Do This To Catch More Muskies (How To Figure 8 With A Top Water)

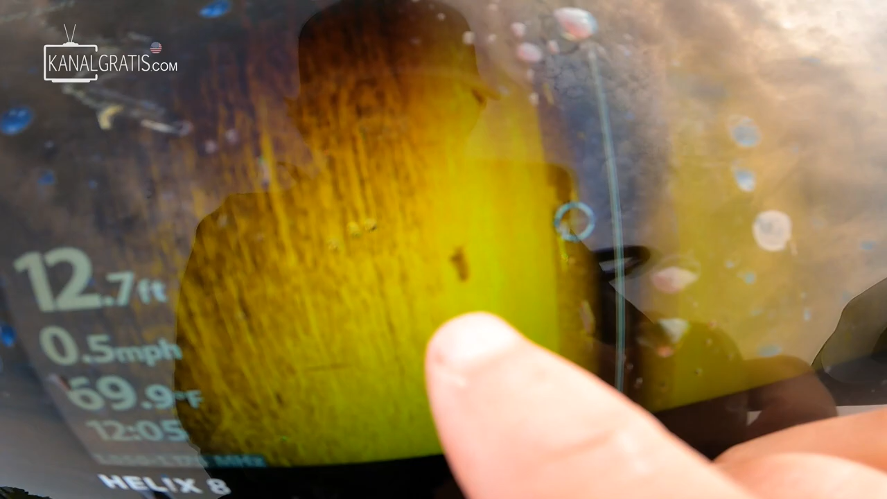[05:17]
On screen: depth 12.7 ft, water 69.9°F, speed 0.5 mph
That's about as clear of an image as I can give you. I can't unfortunately go back to the history,
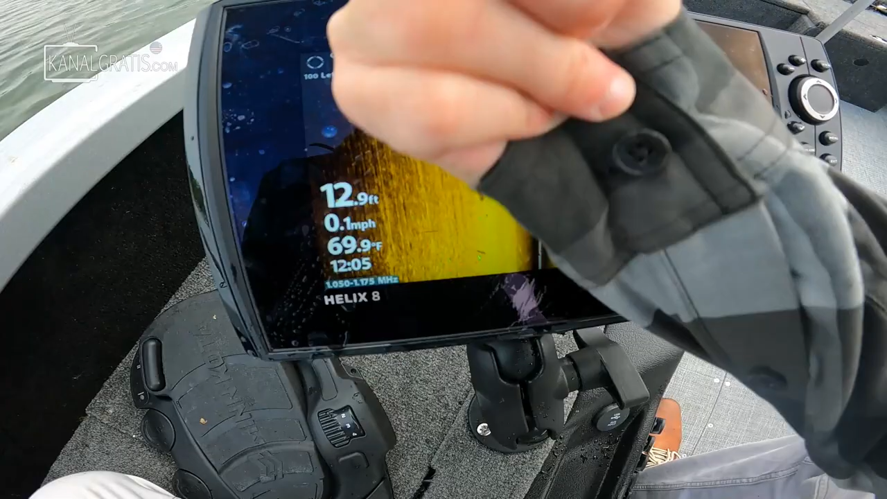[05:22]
On screen: depth 12.9 ft, water 69.9°F, speed 0.1 mph
but you can see he's on screen there. There's the shadow.
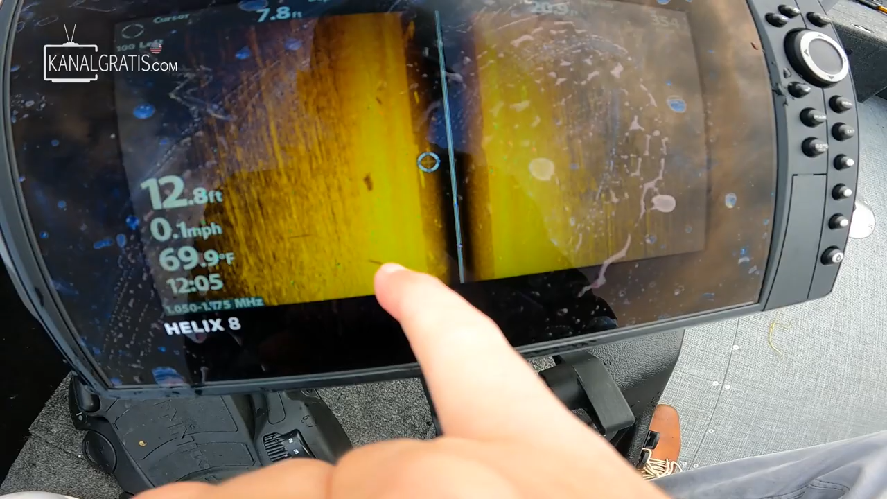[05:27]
On screen: depth 12.8 ft, water 69.9°F, speed 0.1 mph
That's the fish, shadow, fish, shadow fish. And then he just kind of peeled off at the end there.
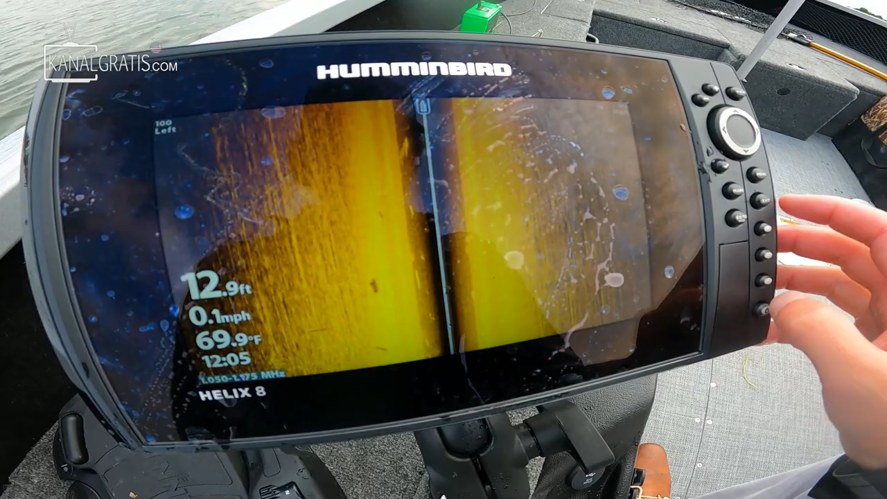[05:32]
On screen: depth 12.9 ft, water 69.9°F, speed 0.1 mph
But that's kind of, uh, that looks like it was not small.